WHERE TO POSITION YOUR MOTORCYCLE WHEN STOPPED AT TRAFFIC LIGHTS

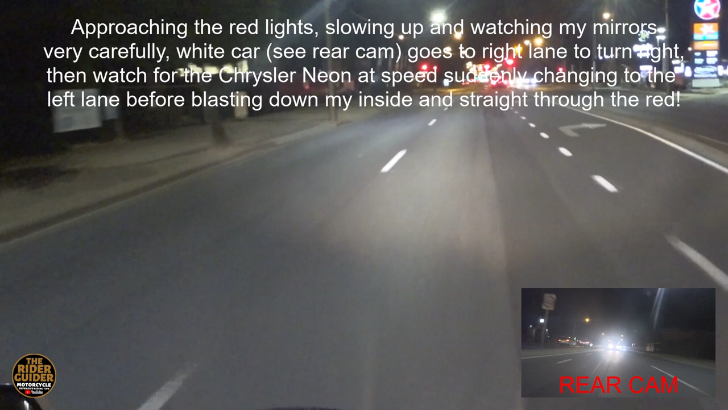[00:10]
It's a bad road surface there, so let's back it off and get it green before we get to these lights. This car's coming behind so I'm just going to slow them all up, and he's changed lanes, a bit quite quickly. What the hell was that? Can you see what he just did there? That was ridiculous, he was behind me and decided to cut down the inside. There's a car that's straight in front of me, that was one hell of a dangerous manoeuvre, I do not know what they were thinking.
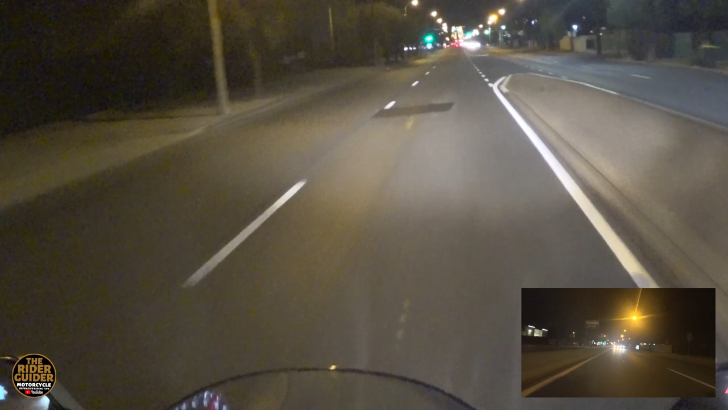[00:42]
It's certainly worthwhile getting their registration number. He's driving it like he's stolen it, so I'm suspecting he's going to go through this red as well. Sierra 974 Alpha November India.
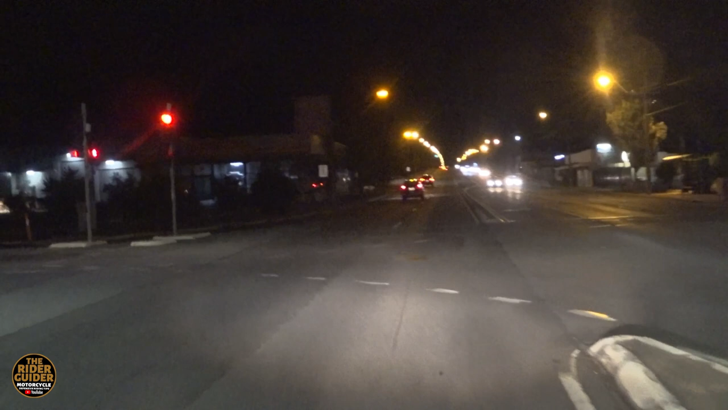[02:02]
I thought it was actually going to just go to the left hand lane, but he decided to sail straight through and he's pulled off into that zero. What an absolute bellend. But I saw him change lanes and I'm thinking, okay, he's just going to pull it to the left side. And then he swung back out in front of me. That's incredible. Well. Interesting.
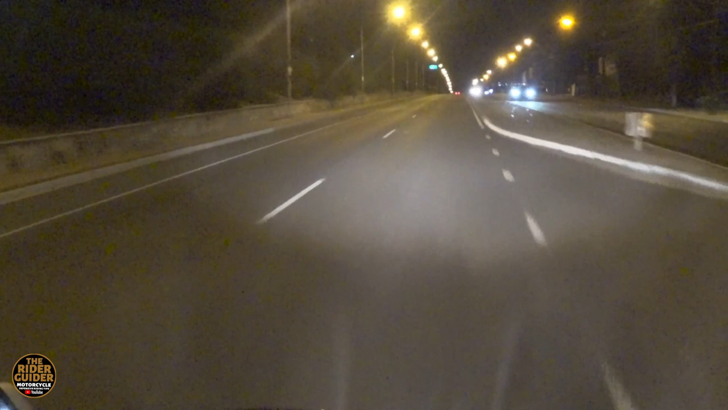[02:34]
And I was backing him up to slow him down. I don't know what people's thoughts are on that. By the way, that was, I've got my clock on.